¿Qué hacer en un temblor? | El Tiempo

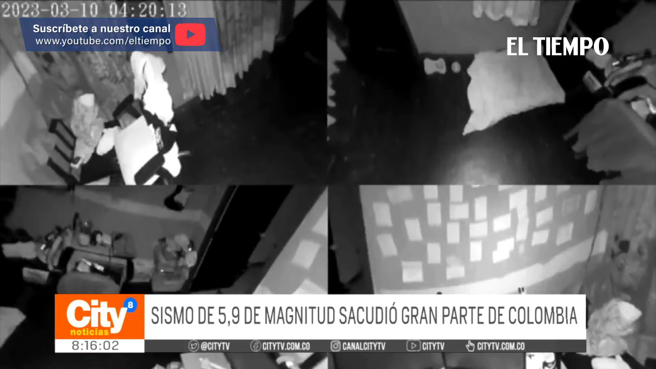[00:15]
En la madrugada de hoy la tierra se sacudió y gran parte de los colombianos se levantaron en medio de un temblor.